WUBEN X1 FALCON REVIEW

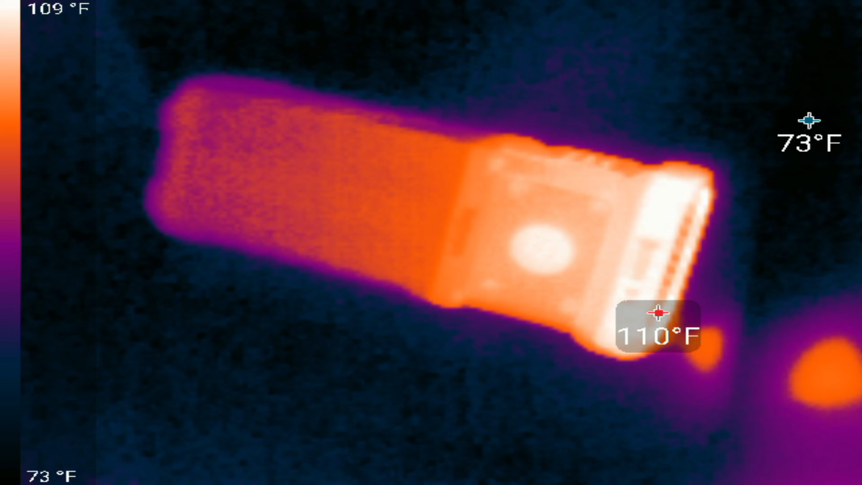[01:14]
On screen: scale top 109°F, scale bottom 73°F
During my thermal test in the 12,000-lumen turbo mode, the X1 reached a max thermal output of 118 degrees Fahrenheit, or 47 degrees Celsius, after just one minute. And during my recharge time test using my 65-watt generic PD charger, the X1 took two hours to fully recharge from completely depleted.